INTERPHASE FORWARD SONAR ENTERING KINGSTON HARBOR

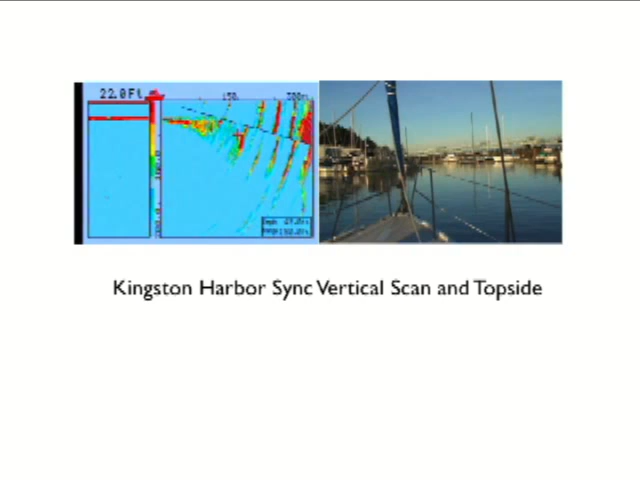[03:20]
That red thing there is because it's punching through to actually see the breakwater, the backside of the breakwater, which you can see in the topside view. And you're seeing even more. The backside of the breakwater and, of course, the boat hulls.
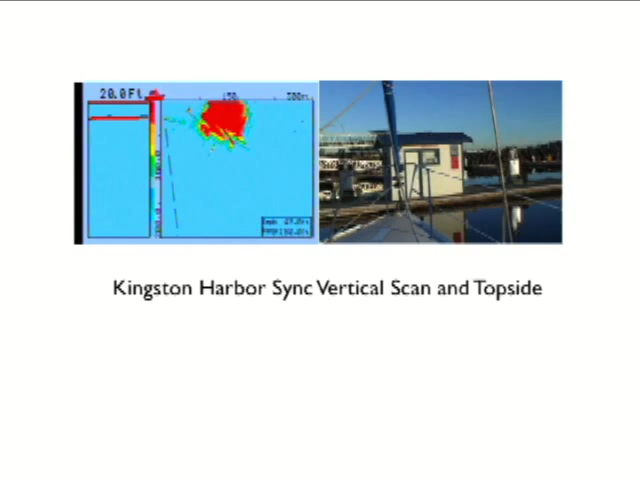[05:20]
And we're still turning. And we're heading up the channel 180 degrees. So, this is Kingston on vertical scan at a higher setting.